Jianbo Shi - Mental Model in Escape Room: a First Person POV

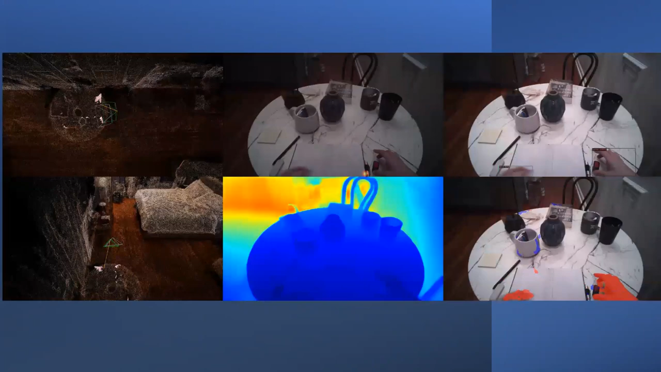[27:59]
This is the depth map we estimated. This is the left hand, right hand interaction.
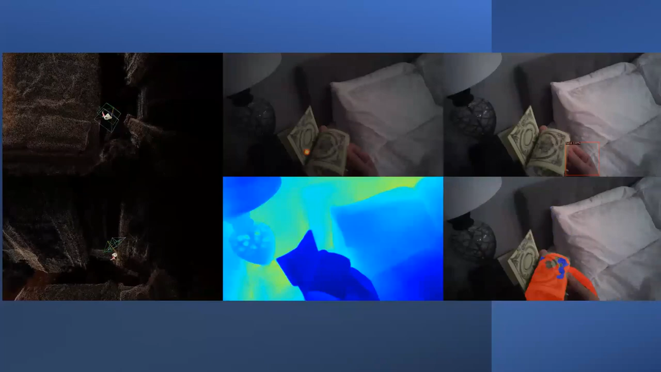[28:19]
Now everything is condensed into a 3D environment. And have 3D shape and position measured.